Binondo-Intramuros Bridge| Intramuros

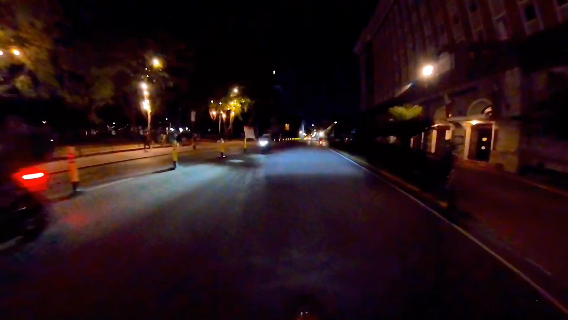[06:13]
Ang ganda na sana dito. Ito yung ano, Palacio di...
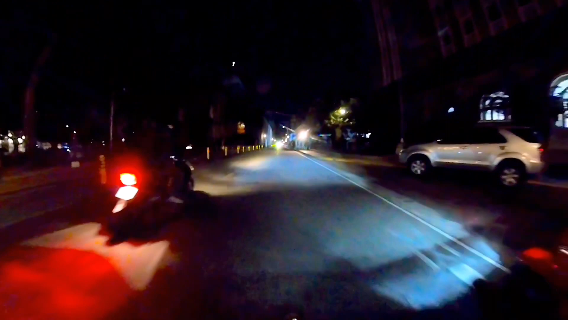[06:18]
Palacio di... Di Lima. Palacio di Lima.